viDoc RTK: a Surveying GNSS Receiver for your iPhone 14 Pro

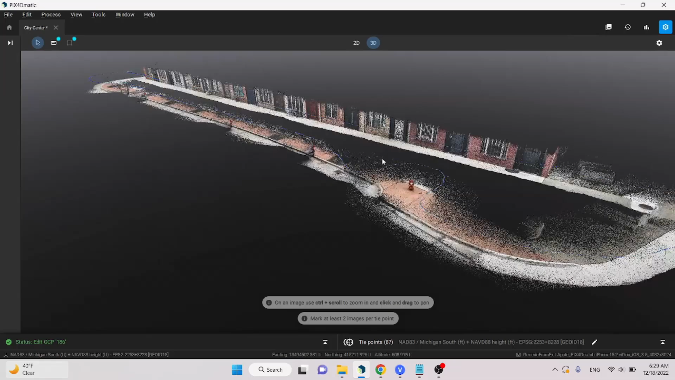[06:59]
We have a nice point cloud. Now this is the fused point cloud with both photogrammetry and LiDAR. Let me show you what the photogrammetry point cloud looks like.
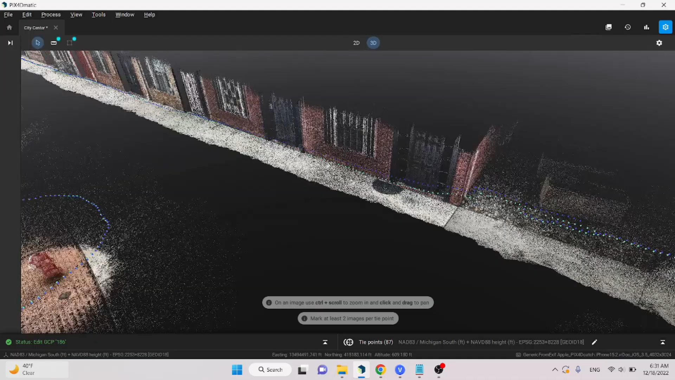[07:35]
And that's where this fused point cloud comes into play.
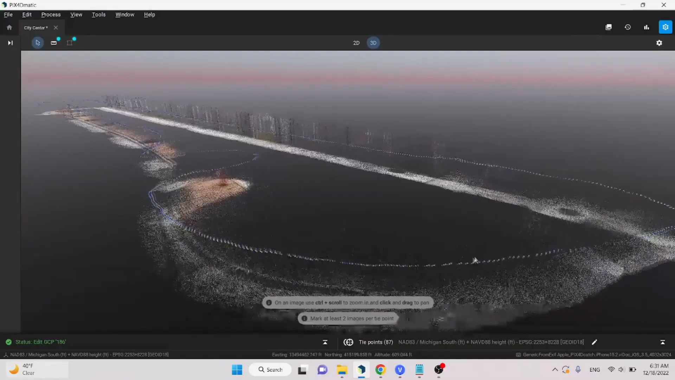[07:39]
Things came out really, really nice. Everything came out crisp. You can see the base of the mailbox really nicely.
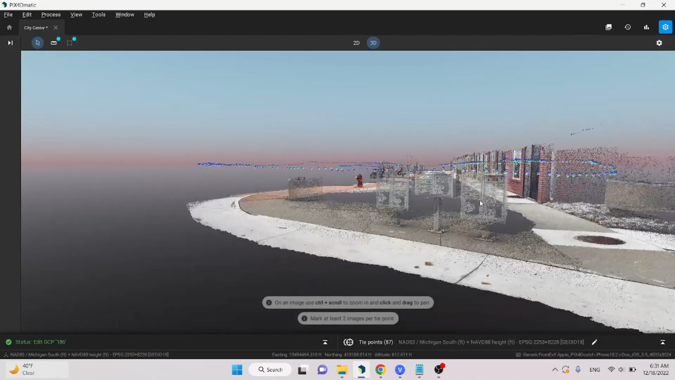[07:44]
Corner of the building is very easily defined. You can literally see the bolts on the fire hydrant.
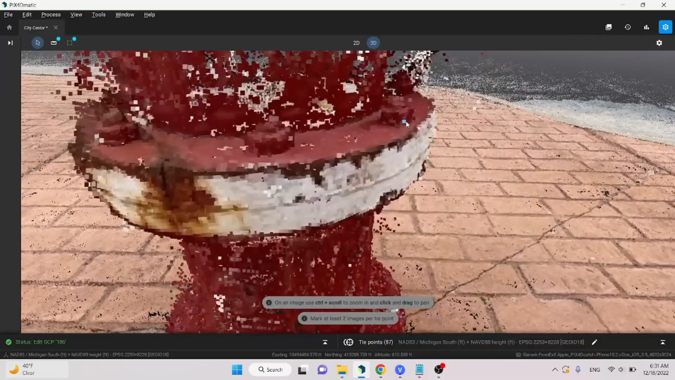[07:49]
How incredible is that? Some noise around the branches, but that's expected. The light pole came out very crisp and clean.
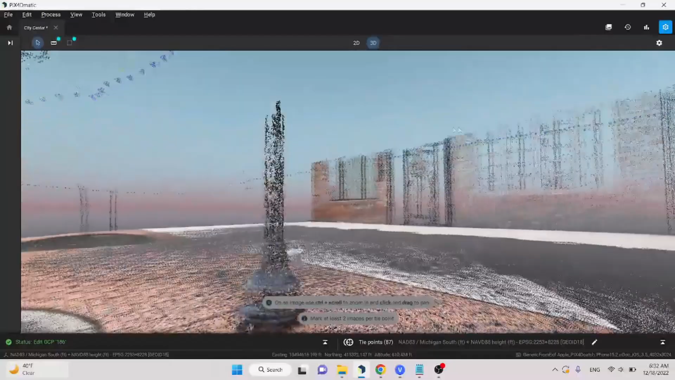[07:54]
A little bit of noise, but not too bad. And this right here is the mesh.
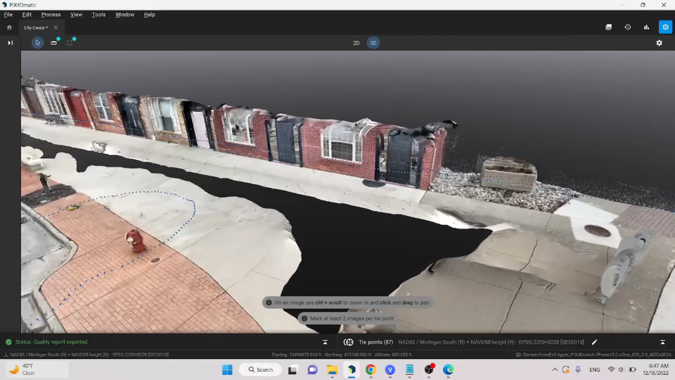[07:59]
As you can see, the mesh is always going to be a little funky on the outsides. But if we come to the curb here, we can see how clean this is.
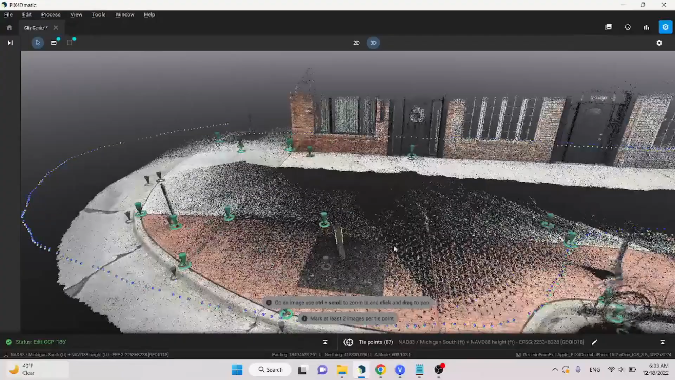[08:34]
And here we go. We have all of the checkpoints brought in.
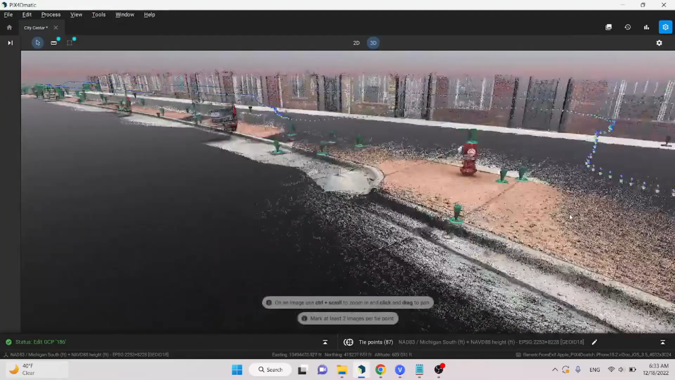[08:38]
The total station points are the gray points and the geo-referenced locations are the green points. I'm going to start by showing you the best points, the points that had the least amount of error, and then show you the worst points, the points that had the most amount of error.
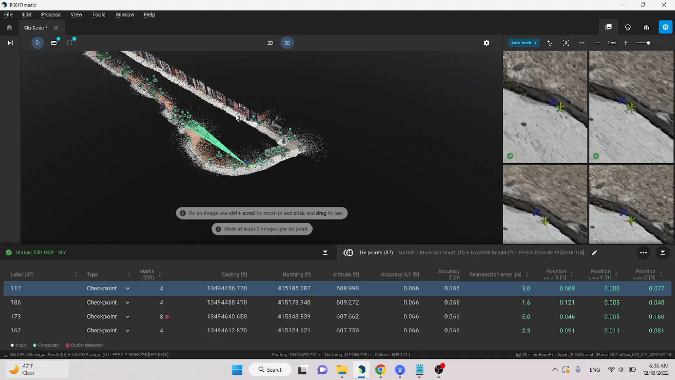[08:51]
Starting things off on the south end of the project, we have this shot.
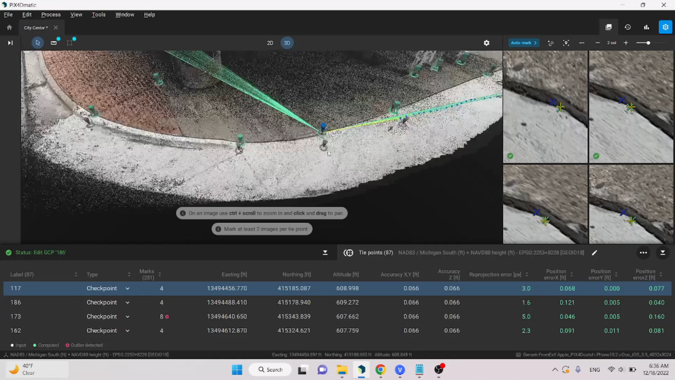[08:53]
It looks like it's a spot where concrete meets a curb. We've got about 7 hundredths of a foot in error in the easting, right on in the northing, and about 7 hundredths in the elevation.
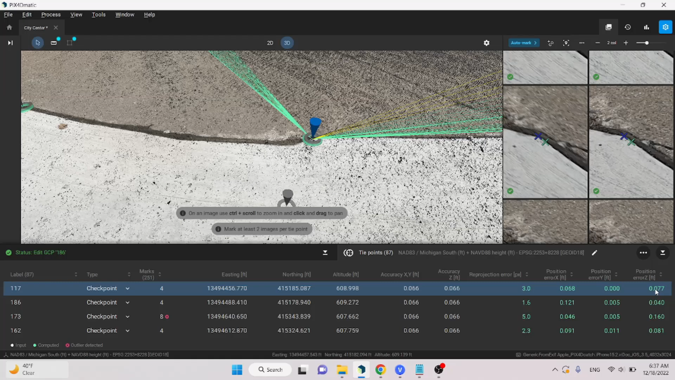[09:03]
And for my metric users, that's about 2 centimeters in X, right on in Y, and about 2 centimeters in elevation. That's really, really good for some iPhone data that is being corrected with the Viadoc RTK rover.
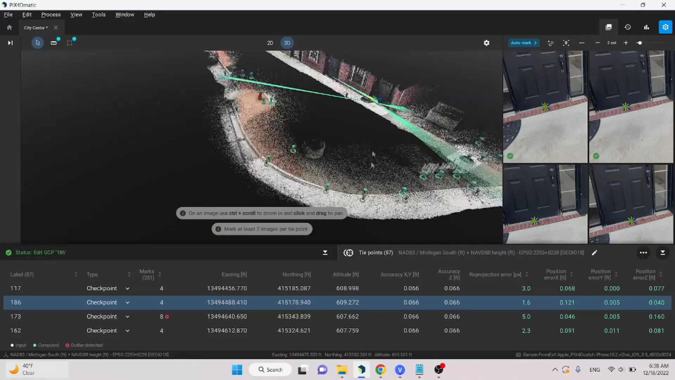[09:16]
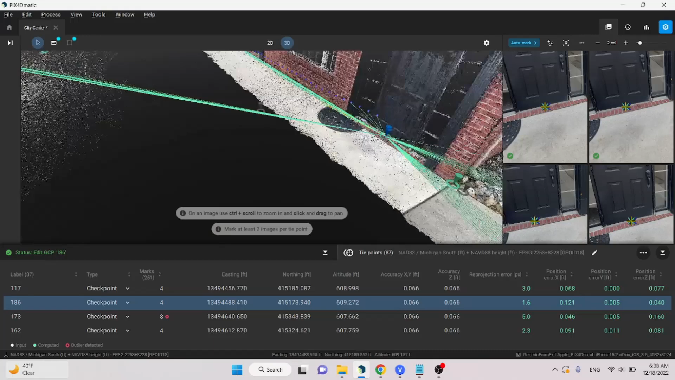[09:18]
Another point I want to show you is the existing finished floor of this unit. You can see where we shot in and where we geo-referenced our checkpoint.
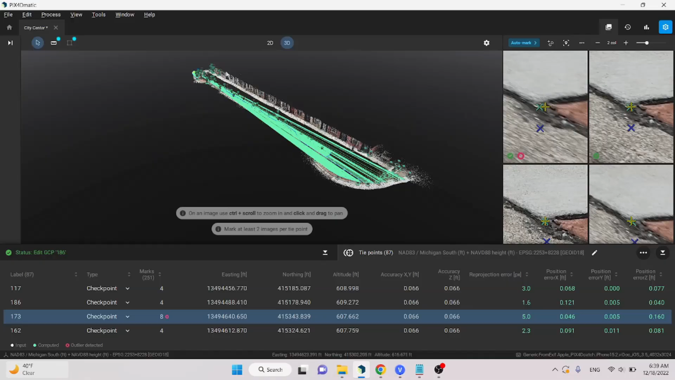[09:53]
Going down here to the north end of the project, we have this curbshot where the curb and the sidewalk and the brick all meet at the same time.
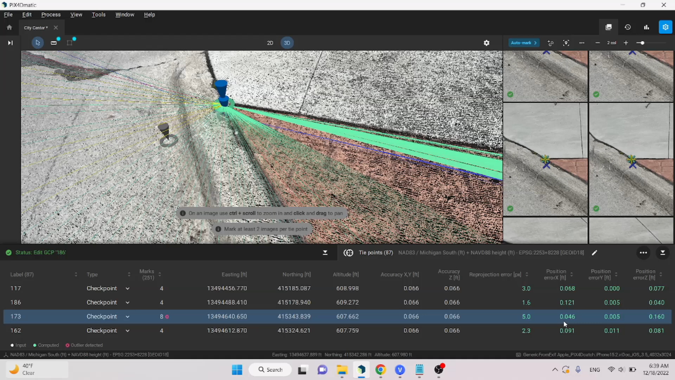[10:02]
And we've got some differences, about 5 hundredths in the easting, again, right on in the northing, and about 1 and a half tenths in the elevation.